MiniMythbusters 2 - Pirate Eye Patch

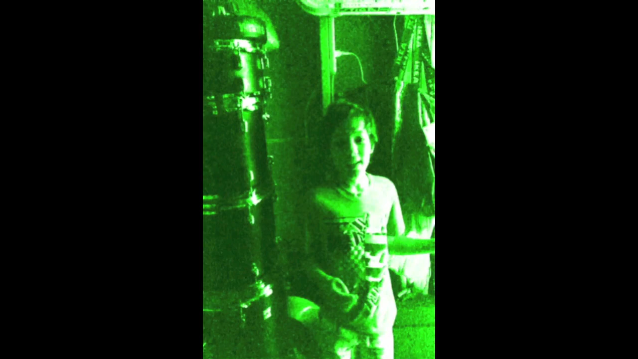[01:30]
Pure light and a night vision camera. We're in the storage room right now, using that piece of paper. I will be seeing which spices go where on the frame, and so this is my controlled test.
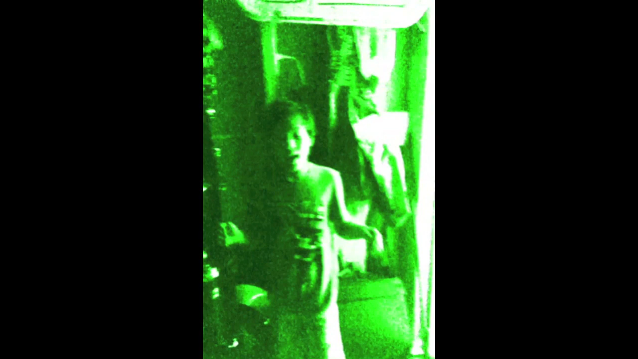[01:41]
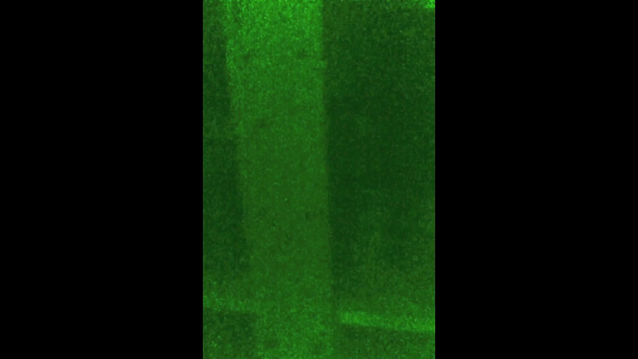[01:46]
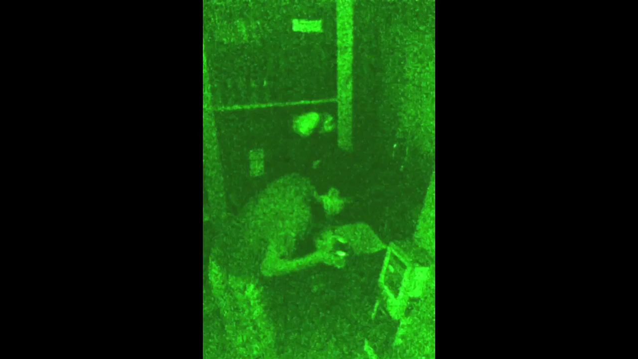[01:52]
I have done about 9 or 10 of these, and it's a lot tougher than I expected. A storage room of a pirate ship would probably be even darker.
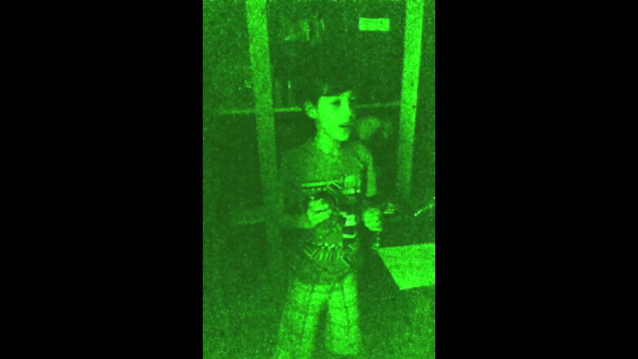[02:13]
I don't see how you could get around it with bare eyes.